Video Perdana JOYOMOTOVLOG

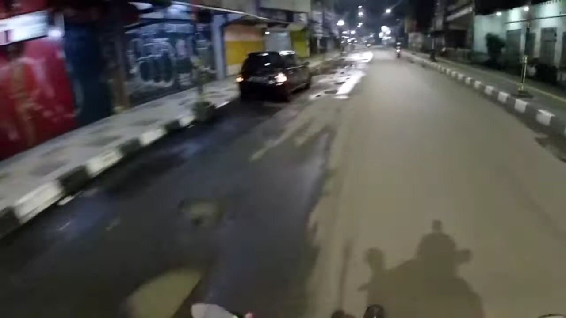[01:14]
bicara saya Dan juga isi dari video yang saya buat gitu ya Nah, ini di Jalan Surah Kencana, saya sedang menuju pulang ke arah kolam renang Sagara Rumah saya di belakangnya Jadi, di video kali ini saya cuma mau ngetes kamera Kalau bikin video malam hasilnya kayak gini Dan untuk suaranya juga hasilnya seperti ini Jadi,